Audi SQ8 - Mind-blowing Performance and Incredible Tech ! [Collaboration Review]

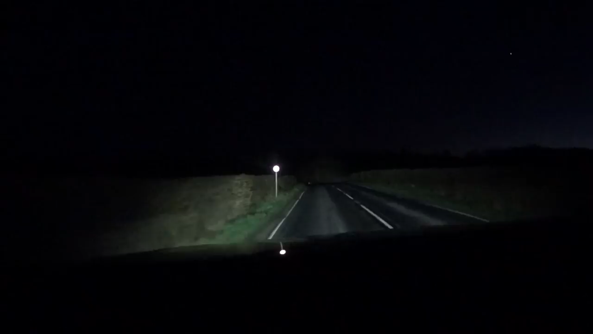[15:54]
actually works so it just at night time puts full beam on and you drive around everywhere with full beam on however what the car does is it scans ahead and it recognizes cars in front or cars coming the other way and when that happens it just knocks out the full beam just for where that car is but keeps it on everywhere